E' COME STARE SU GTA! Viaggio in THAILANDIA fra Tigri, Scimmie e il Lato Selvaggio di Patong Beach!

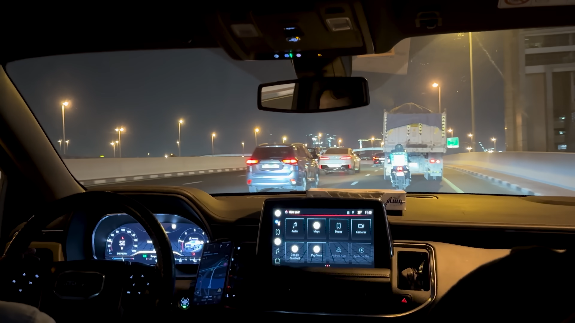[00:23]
Un ultimo saluto alla metropoli tutta illuminata, SUV nero presidenziale e si arriva a comodi comodi e supercarichi in aeroporto.